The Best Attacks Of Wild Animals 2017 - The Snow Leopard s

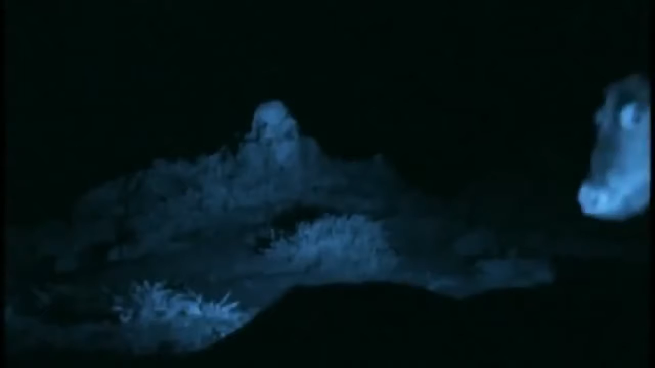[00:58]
But glimpse it for a moment, and then it's gone.
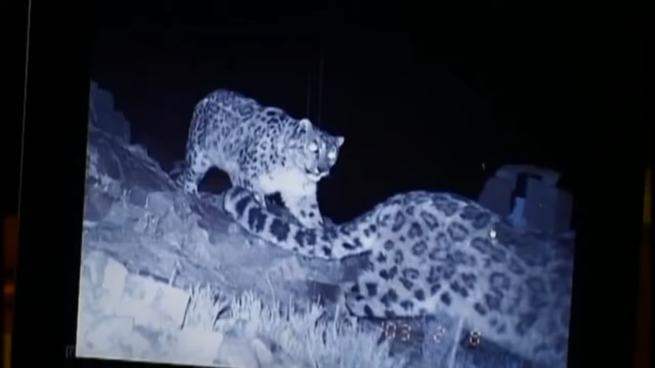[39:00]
We got these two shots the other night, Mekbar following a female.
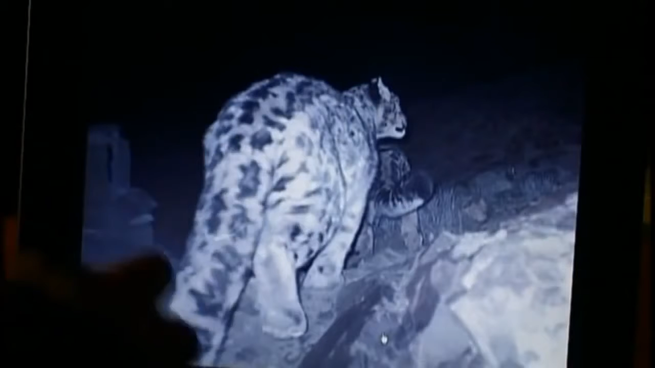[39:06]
It's a sure sign that the mating season is upon us. Filming mating would have been an amazing thing to achieve, though no doubt impossible,